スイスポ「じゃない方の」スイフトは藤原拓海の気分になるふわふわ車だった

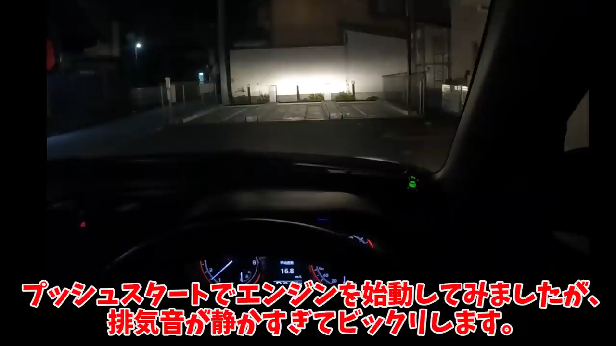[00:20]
アイドルアップも入るコールドスタートは基本的にうるさいのに、このスイフトはほぼ無音だな。というかさ、ここの駐車場狭すぎるでしょ。返すとき不安なんだけど。車の前後調ってあんまり気にされるイメージないが、こういうところだと大きな差になるよな。出るときはそんなに苦労しませんでしたね、出るときは。返すときは、今は考えないようにしよう。ちょっとオートライトやハイビームの動作に戸惑ってますが、廉価グレード特有の温かみのあるライトです。
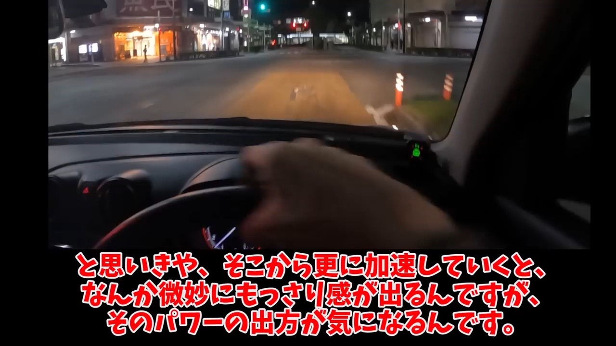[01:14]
と思いきや、そこからさらに加速していくと、なんか微妙にもっさり感が出るんですが、そのパワーの出方が気になるんです。明らかに絞られてるというか、エンジン自体に余力があるはずなのに、変速機とコンピュータが加速させてない感じ。
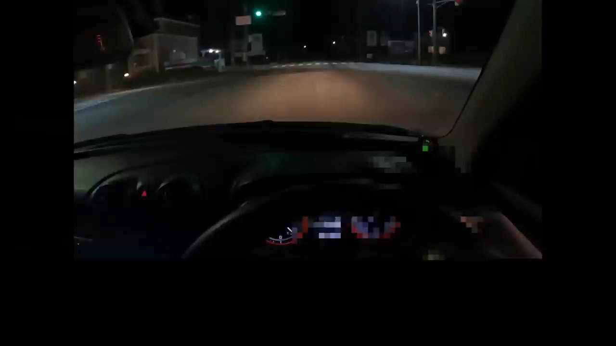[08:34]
交差点を曲がっていくと、微妙にハンドルの直径が大きすぎる感じ。私みたいなユーザーは、スイスポじゃないとダメですな。交差点の右差説でもわかるわ。むしろ交差点の右差説こそ、ドライビングの全てが詰まってるんだぜ。というわけで美はこの脇の平野から離れ、306号線の蔵がかり陶芸と登っていきます。ハンドリング自体は好みに合わないけど、軽さが効いてグイグイ走っていけますね。また瞬間的にレーンをはみ出したようだ。これ切っちゃいましょう。長押しかな?
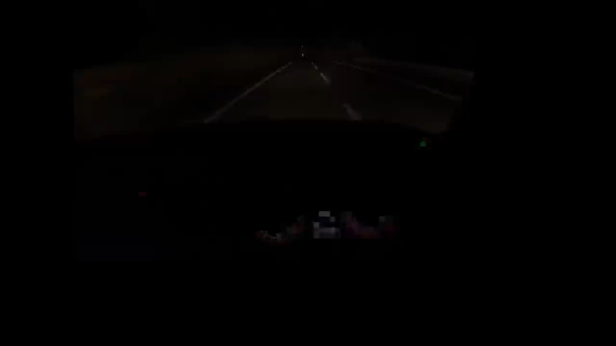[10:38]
さあ下り坂のねじれ込んでいくような急カーブ。重量級でアンダーステアの車だと、遠心力に怯えながら慎重に抜けることになるのですが、やっぱり物理的に軽いのは正義ですね。特に怖いとか感じず、タイヤにも大きな負担をかけずに安全にクリア。重力で果てしなく加速していっちゃう感じもないし、ダウンヒルでそこまで恐怖感を感じないな。まあタイヤから変わって音が聞こえるのを感じながら、ダウンヒルプリウスミサイルをやる、私の運転の方がおかしいのは承知ですけども。
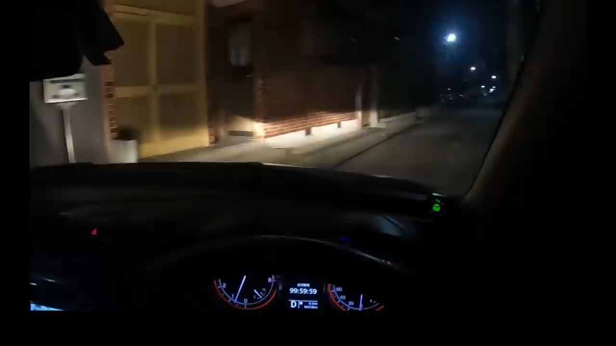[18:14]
うおっと、右リアが落ちるくらい、ギリギリでクリアしました。ここら辺に住むなら、基本的に軽自動車しか無理だな。すぐ隣が彦根城だし、馬の時代の間隔で土地と道路が残ってるだろってレベル。そうここなのよ、マジ基地の極みですね。窓を開けて、左ミラーを下に向けて、アプローチもしっかり考えて、カーシェア生活で身につけたヒギを発動するとしましょう。具体的にはこんな感じで、窓から身を乗り出しながら駐車します。